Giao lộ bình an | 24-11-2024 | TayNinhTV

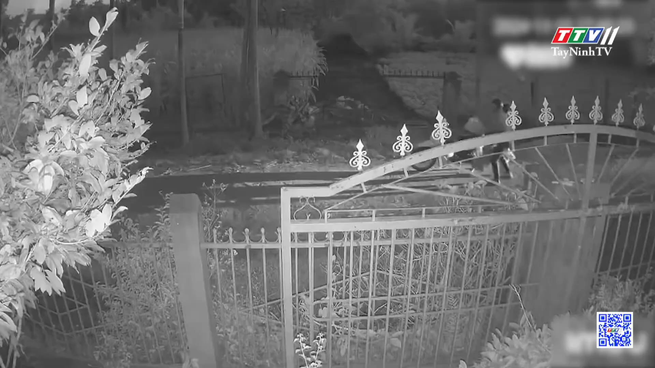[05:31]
nhóm thanh niên gồm 4 người đang chạy xe máy trên đường liền phải bỏ chạy tán loạn Trong đó một người vứt xe máy tại chỗ rồi chạy bộ Ba người còn
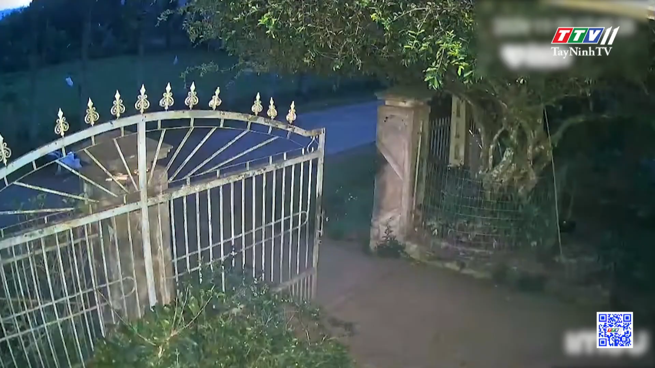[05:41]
lại thì vội cháy vào nhà dân để ẩn nắp Điều gì khiến cho nhóm thanh niên bỏ chạy tán loạn như vậy ta? Hóa ra nhóm thanh niên này bị một con trâu
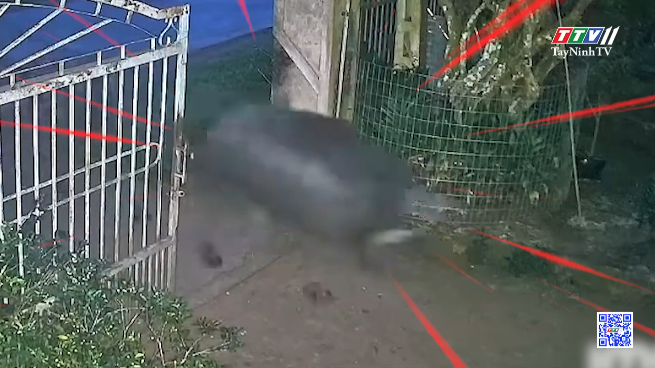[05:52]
đi vương đuổi quý vị ơi Con trâu tỏ ra khá hung dữ khiến nhóm thanh niên càng hoảng loạn hơn Nhóm này bỏ chạy đến đầu Con trâu càng rước rũ dữ vợ đến đó
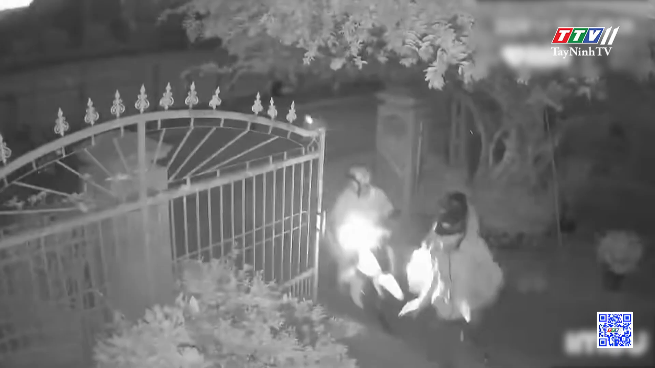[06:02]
Cũng may với sự nhanh trí của mình nhóm thanh niên đã chạy thoát vào một nhà dân bên đường